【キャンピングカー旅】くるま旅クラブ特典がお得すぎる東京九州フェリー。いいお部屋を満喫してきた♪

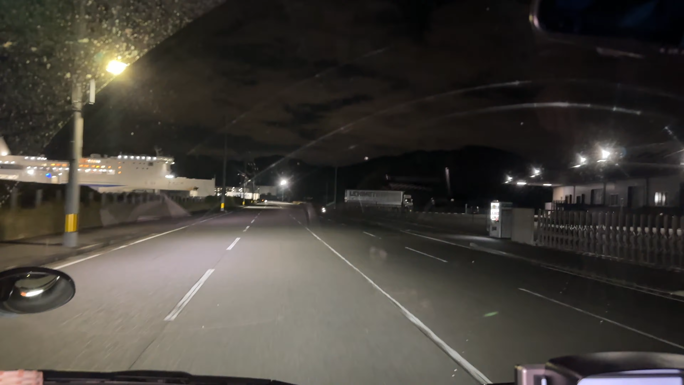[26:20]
あ、ごめん。え、これ夜の動画って明かりつくの。ちょっと反射して窓が汚いのがバレてえらということで、あの急遽ですね、
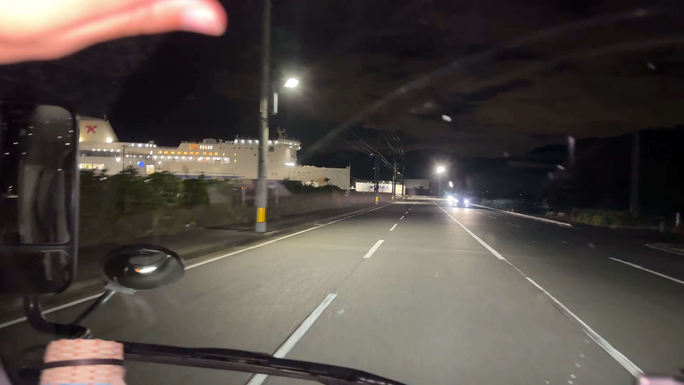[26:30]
東京九州フェリーの九州から東京へ、まあ、横須賀へ向かって向かい戻ります。